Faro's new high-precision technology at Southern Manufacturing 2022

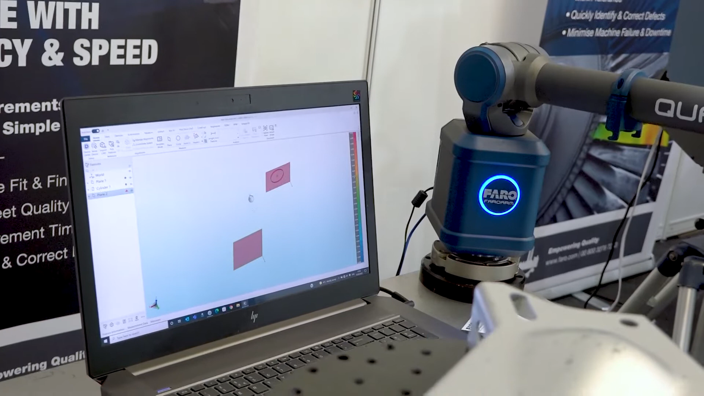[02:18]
So I'm going to scan that component, but rather than having to remove that table afterwards, the software will remove that for me.